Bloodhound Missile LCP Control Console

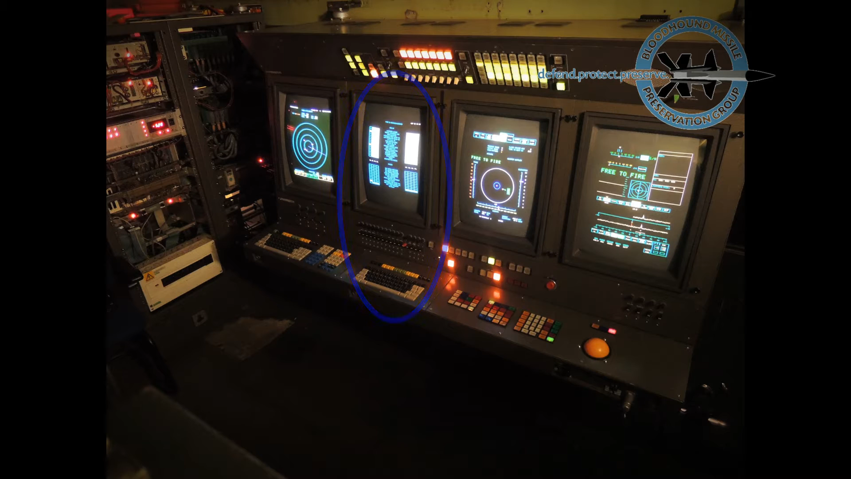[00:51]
the technical supervisors displaying keyboard, and engagement controllers displays keyboard and trackable.
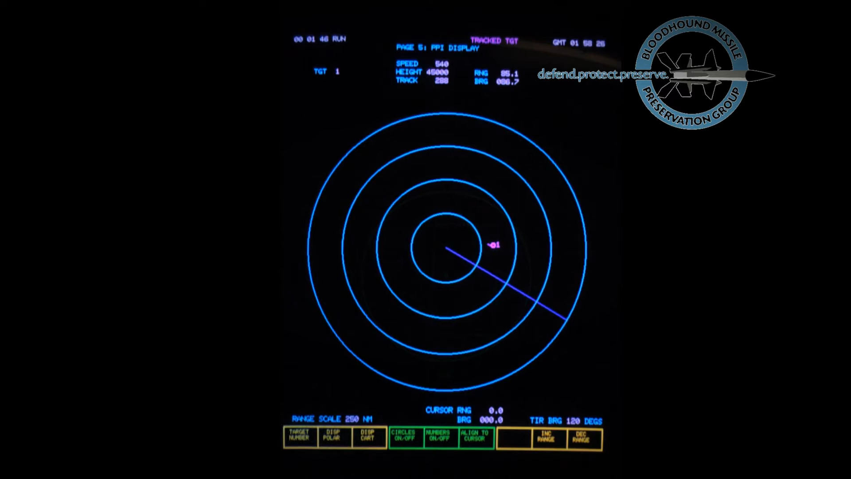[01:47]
Raids of multiple targets employing realistic attack manoeuvres and jamming tactics could be simulated.